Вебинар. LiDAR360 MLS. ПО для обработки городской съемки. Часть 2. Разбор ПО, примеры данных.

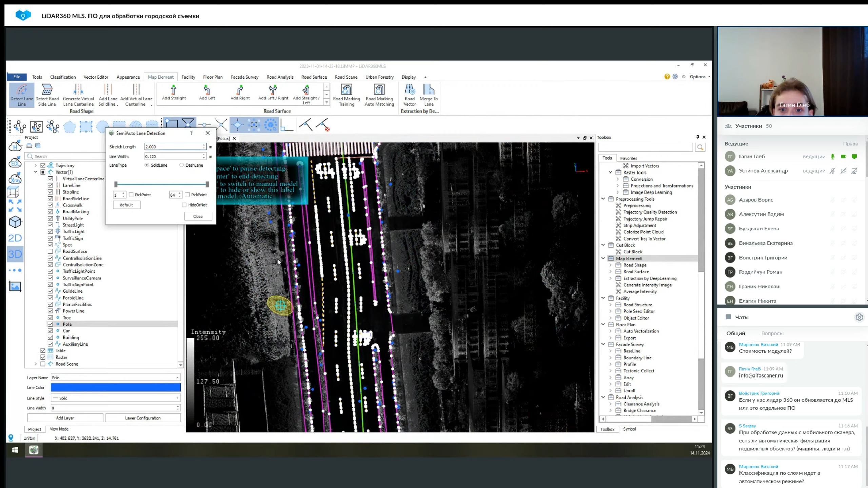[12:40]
Так вот, как работает эта функция? Вот, допустим, вдоль забора. Это не сильно правильное применение будет, но для примера, я думаю, достаточно наглядно. Эта функция, она строит конец дорожного покрытия.
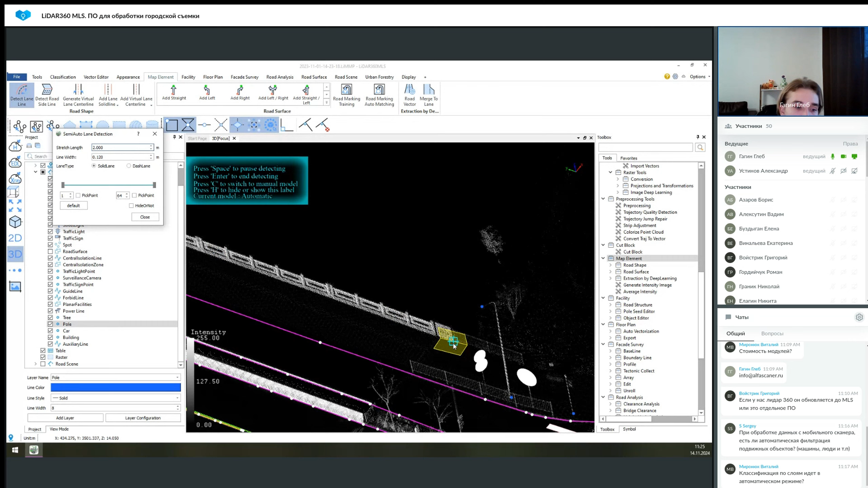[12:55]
То есть вот как крайнюю линию, к которой относится дорожное полотно. Это могут быть бордюры, Detect Road Line, Road Sight Line. Она может быть вот как раз ограничивающей линией, и может она строиться по, допустим, бордюру, по закрытым каким-то клумбам. Вот как раз почему это приходилось достраивать.
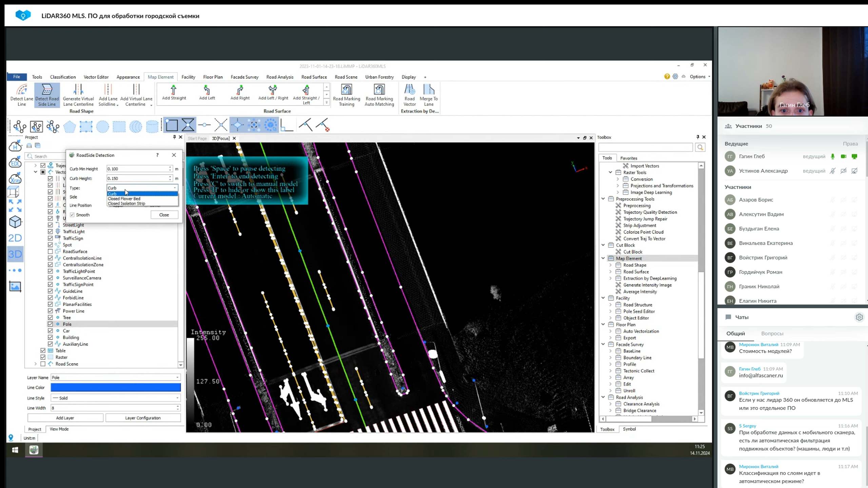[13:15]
И по островкам безопасности дорожным. Это могут быть там настройка левая и правая сторона, и нижняя либо верхняя позиция.
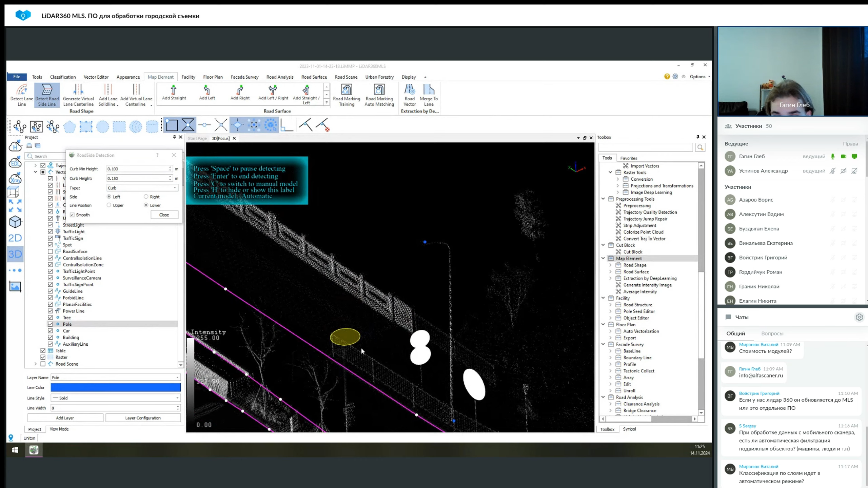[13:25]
Выберем левую и нижнюю, построим направление, в котором будет искаться эта линия, и таким образом она будет длиться вдоль облака точек до того момента,
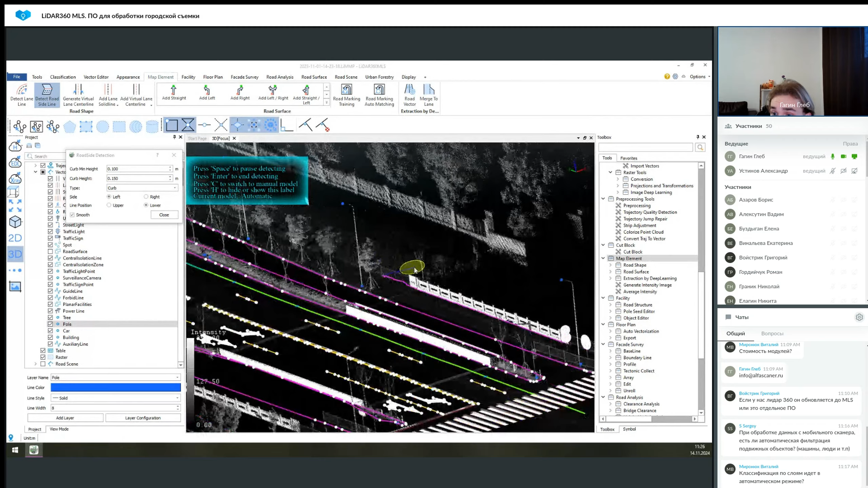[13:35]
пока у нее не возникнет вопроса, куда идти дальше.
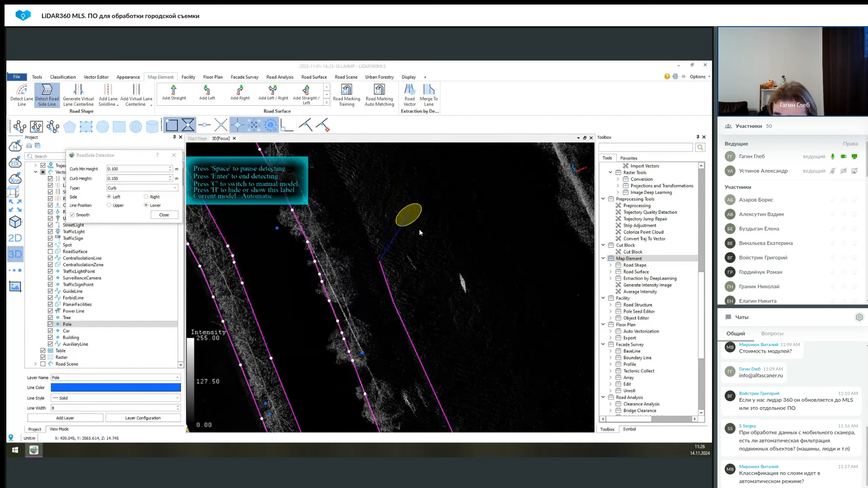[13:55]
мы можем протянуть эту линию вперед, указать новое направление, и она будет строиться далее, а предыдущий сегмент будет достроен автоматически. Если вас не устраивает там принцип, как оно построилось,
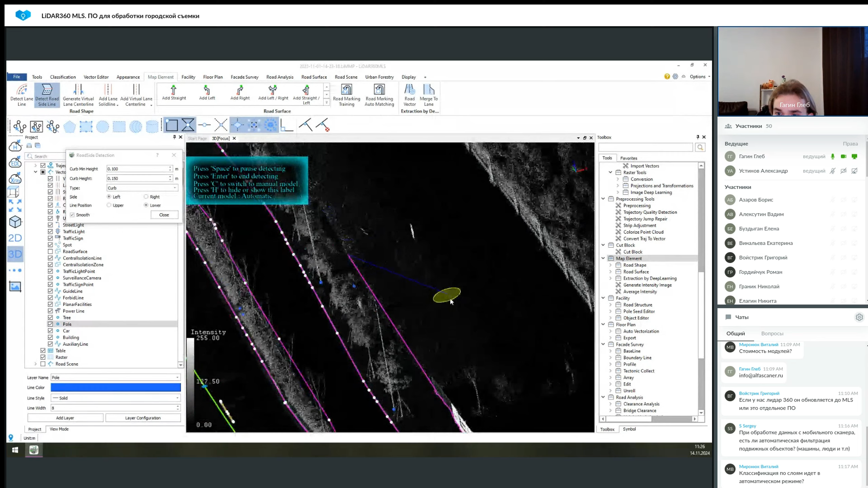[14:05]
вы там хотите это делать вручную или еще что-то, при нажатии правой кнопки мышки вы возвращаетесь на предыдущие этапы.
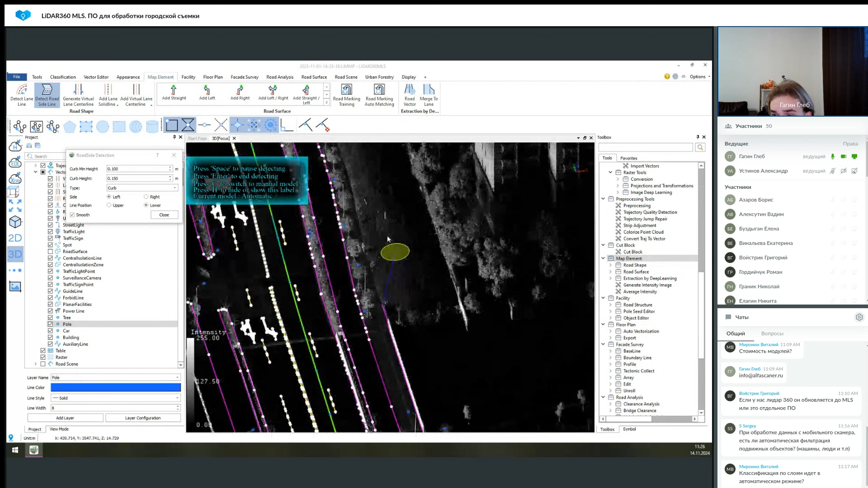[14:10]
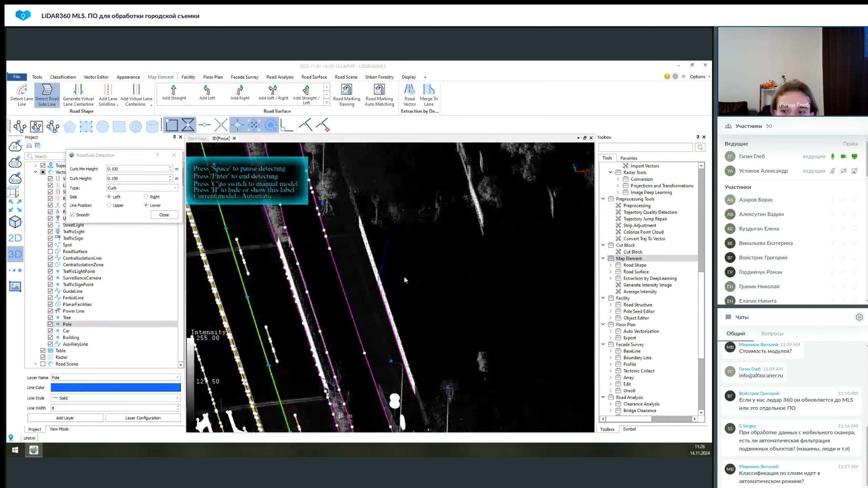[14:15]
Таким образом, если куда-то линия не туда пошла, то вы можете это все исправить вручную. Теперь вернемся к функции Detect Lane Line. Она уже позволяет строить разметку.
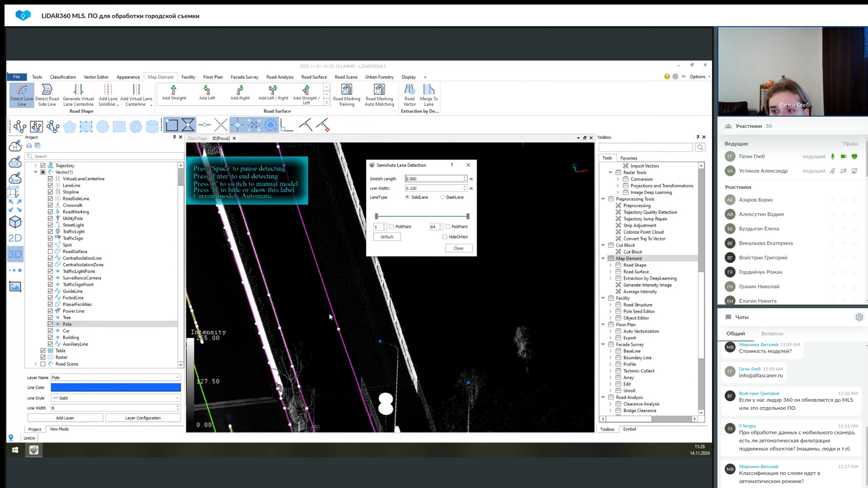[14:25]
Это могут быть как сплошные линии, так и прерывистые.
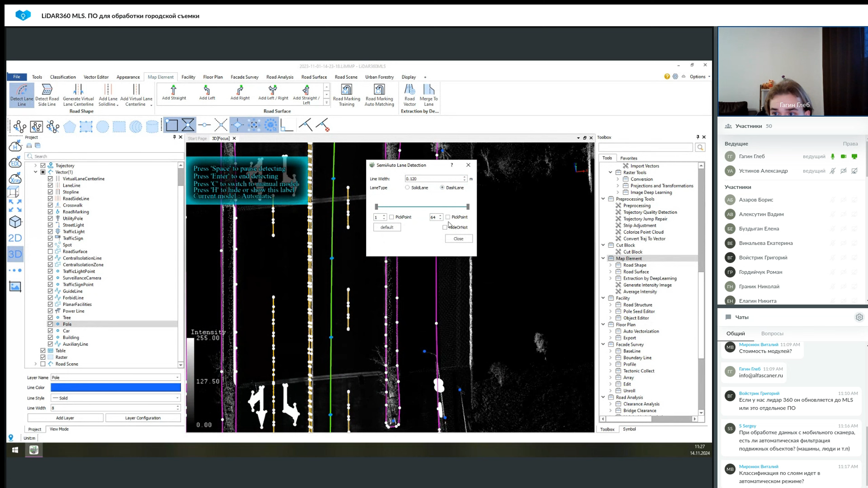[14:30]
Вы можете выбрать, допустим, их толщину, их там количество и так далее.
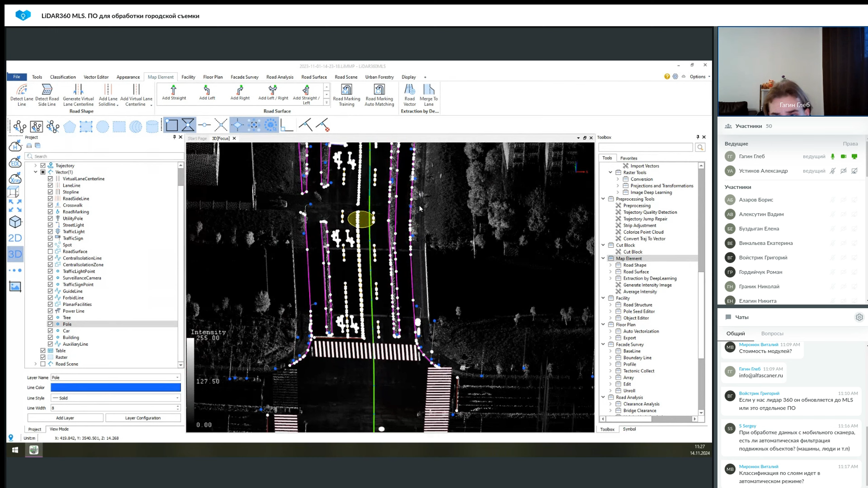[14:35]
То есть, ну просто вот работает по тому же самому принципу, только все эти данные, как вот слева видно. Здесь есть набор слоев. И каждая из этих линий, она располагается на своем слое. Для каждой линии можно задать свой цвет. То есть, это полноценный векторный редактор, грубо говоря. И эта функция, она работает так же автоматически.
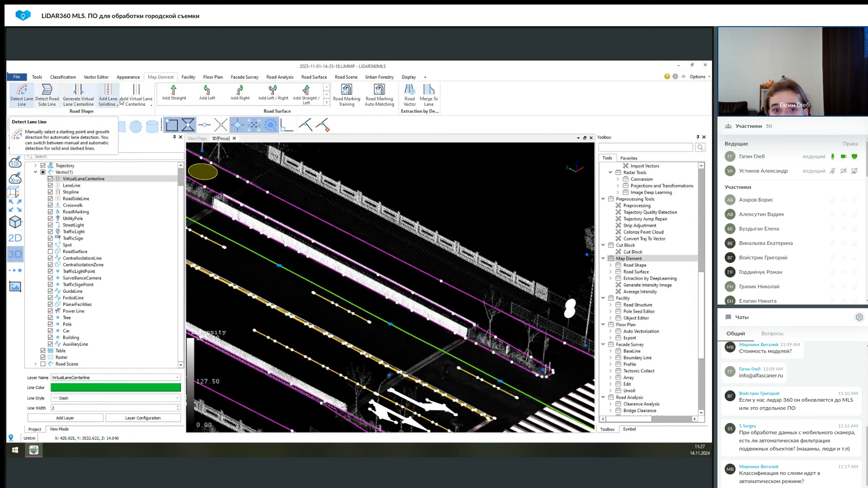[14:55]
Generate Virtual Lane Line Central Line. Это генерация центральной линии. Она так же строится вдоль векторов.
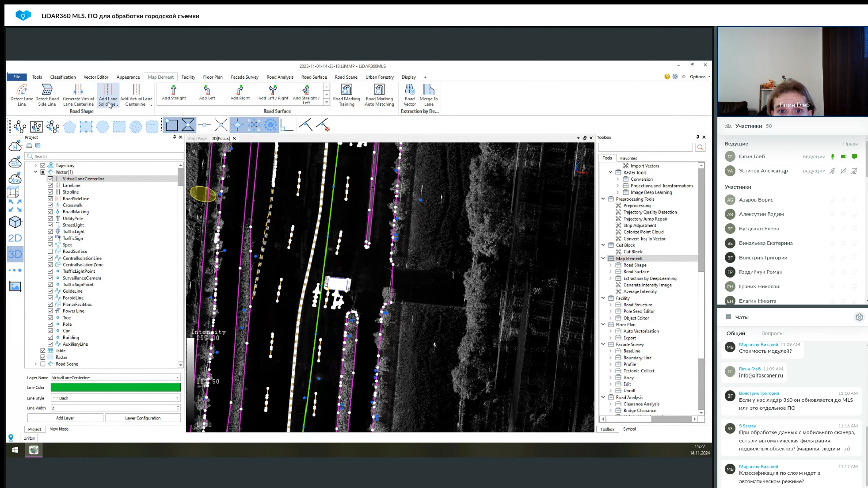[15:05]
И Add Lines Solid Line либо Dash Line. Это вручную создание линий, которые,
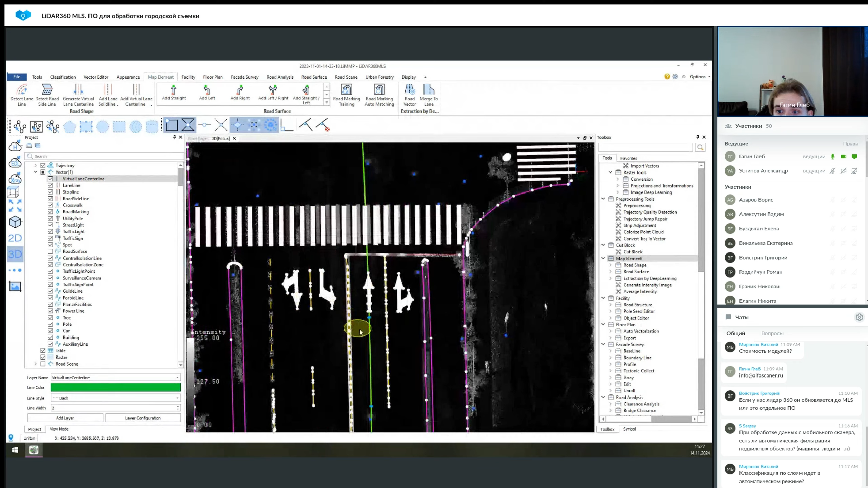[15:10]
допустим, у вас не хотят строиться из-за, допустим, слишком короткие какие-то линии разметки или еще что-то.
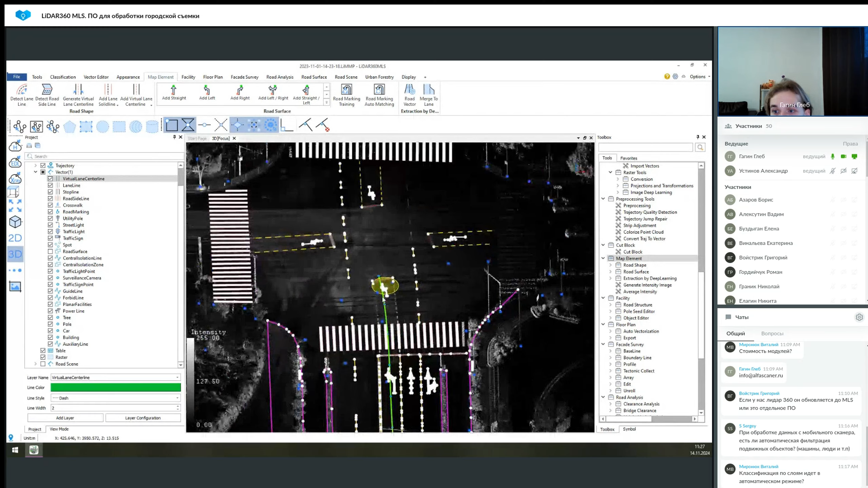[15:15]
То есть, вы можете просто вручную выбрать этот инструмент, построить линию, построить следующую линию.